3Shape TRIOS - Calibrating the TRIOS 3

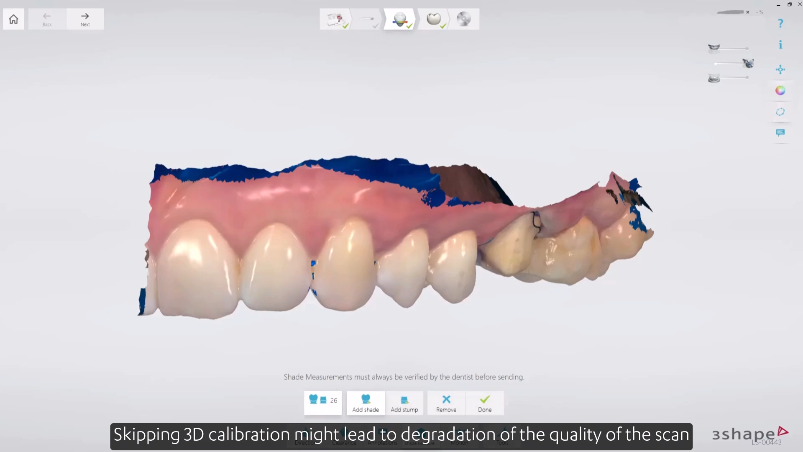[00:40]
Skipping 3D calibration might lead to degradation of the quality of the scan, and an outdated color calibration may have a
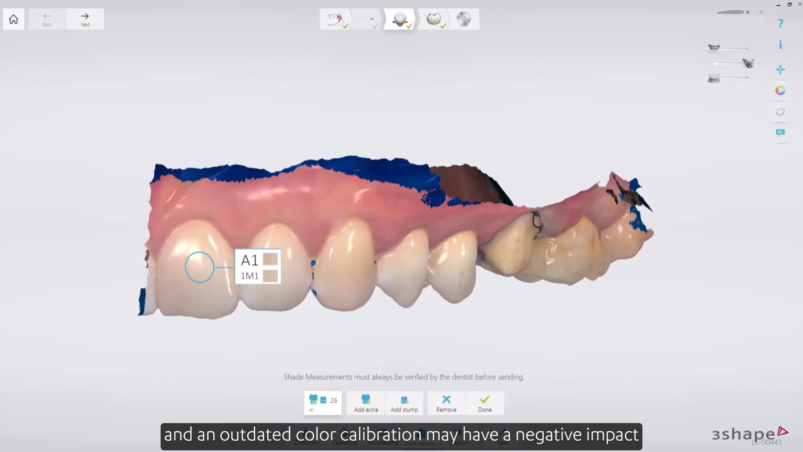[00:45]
negative impact on obtaining optimal color quality.